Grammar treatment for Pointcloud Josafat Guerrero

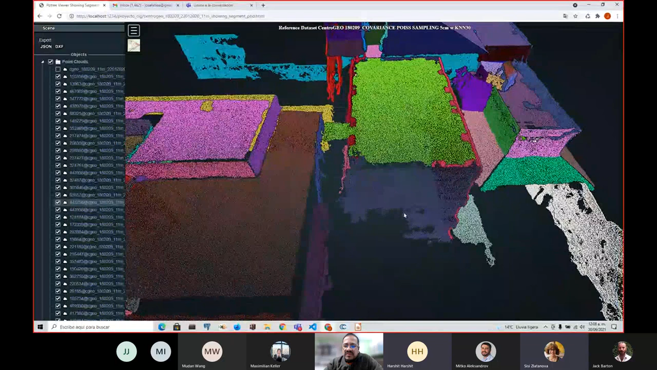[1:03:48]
Harshit here. I have one question. Sure. Yeah, actually, your segmentation looks very good, actually. So did you use just on the basis of normals, or do you have anything else to, you know, improve the segmentation results or something like that? Or did you clean, one more question, just with that thing? That after subsampling, have you cleaned your point cloud, or this is the raw point cloud which you're using here for your segmentation?
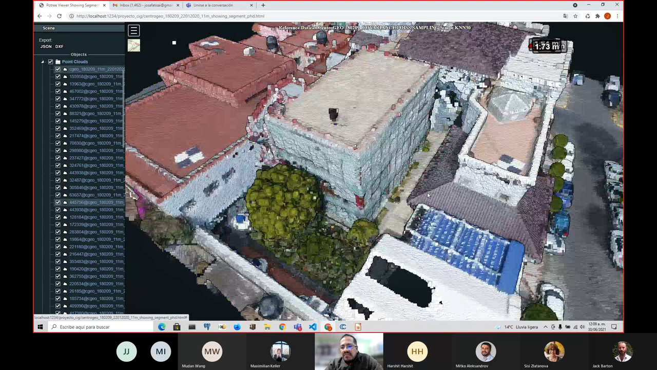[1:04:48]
this kind of roundish tiles, mm-hmm. but of course that sampling, of course takes a little bit, gets rid of this problem, but okay,
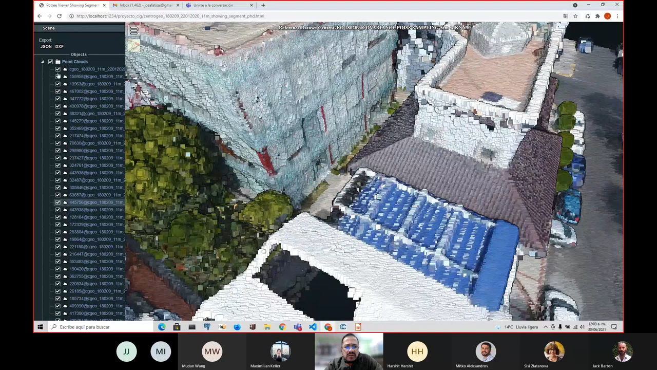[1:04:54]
I'm not considering this as a huge issue.
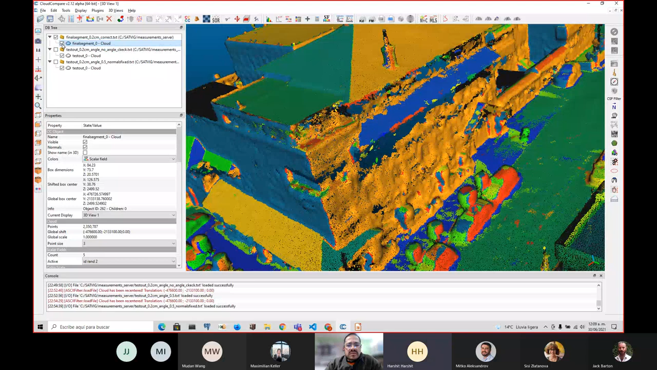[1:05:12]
Yes, this is this one. This is the output of the PDAL processing software.
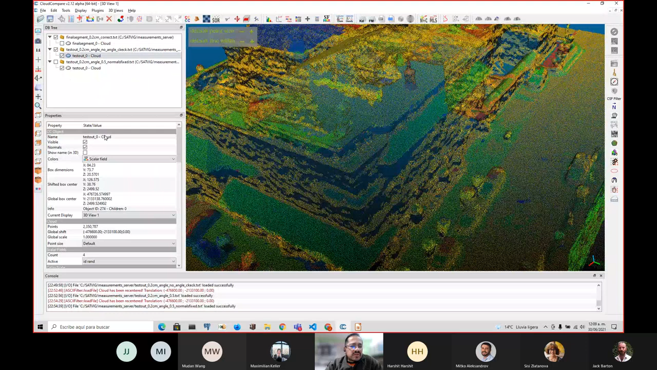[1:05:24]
Okay. And just let me make this bigger. Yes, this is PDAL.
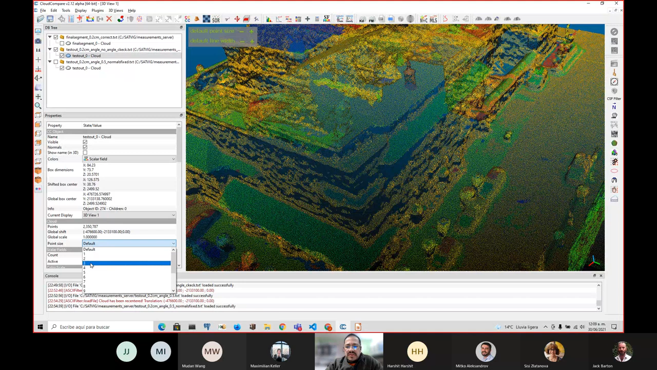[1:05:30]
So this is shaded by the normals. So this is nice, this roof.
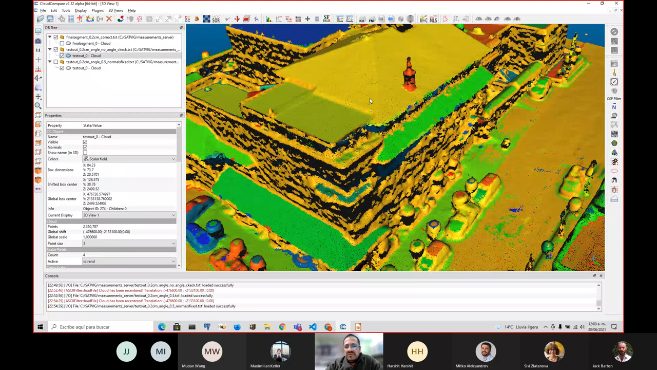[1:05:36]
The other roofs are nice, but the verticals are horrible. But that means what happens is that the normals
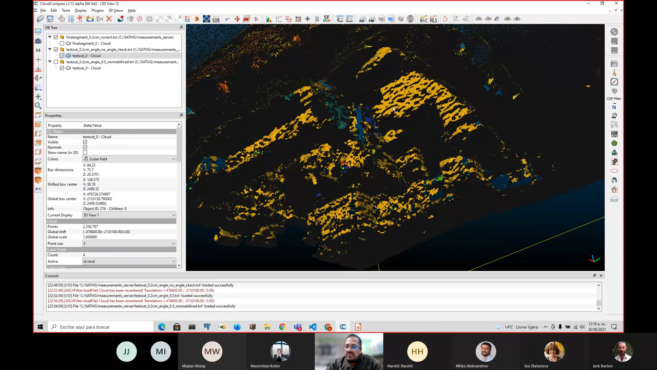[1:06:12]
and this one is an issue that I never noticed until really, really late. So the only thing I did was to recompute the normals, and that I did it in with Cloud Compare here. So that's the only thing I did, and from that I end up with this kind of
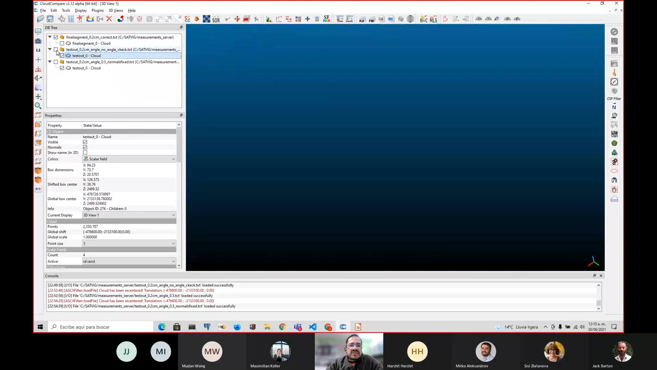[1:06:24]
results. So I recompute the normals. I take I don't have the parameters here, but then I end up with this kind of issues, which I, for example, within this software, I cannot just simply select this and flip.
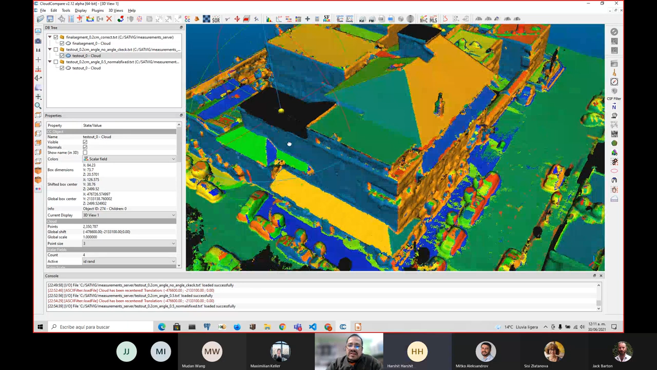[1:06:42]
That's why working with these individual segments is nice, because in the case, if I could just say, okay, this set of points within this set of numbers, flip the normals, that's something I cannot do here. Cloud Compare is not actually.
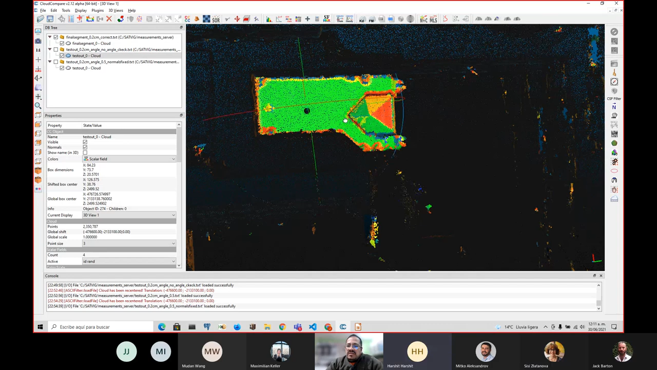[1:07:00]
So that's the only thing I did to recompute the normals, because otherwise I cannot split these two walls. Maybe it's visible here. Yeah, like this.
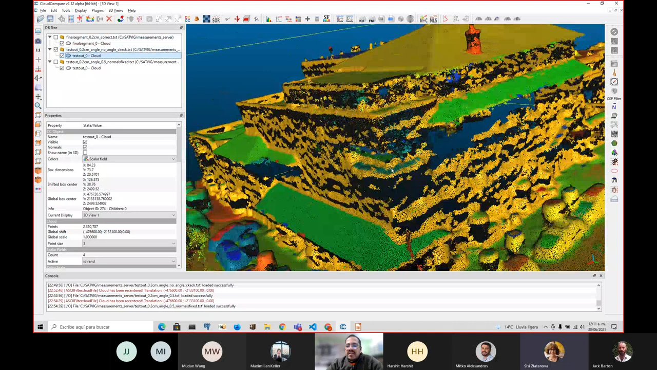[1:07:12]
This those were walls and they were connected. I have to split them. I split them by the orientation. And for that, I have this, I compute the histogram of the, for example, for this segment, I compute the histogram.
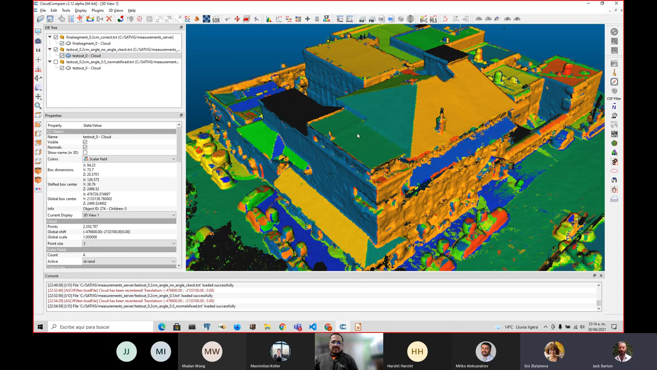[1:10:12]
Some other questions, guys? No questions. Okay, well, some other pro thing is that this visualization that you're having here, actually these segments are taken out of the database. So if I perform some query, if I do something else to modify this, in the database, this will reflect here.